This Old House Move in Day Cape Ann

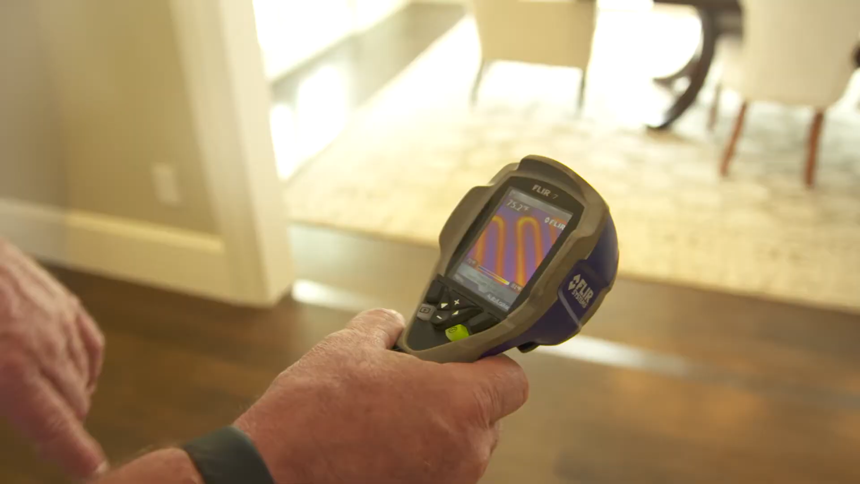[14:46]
So now you can see the loops under the floor. The heated water is passing through.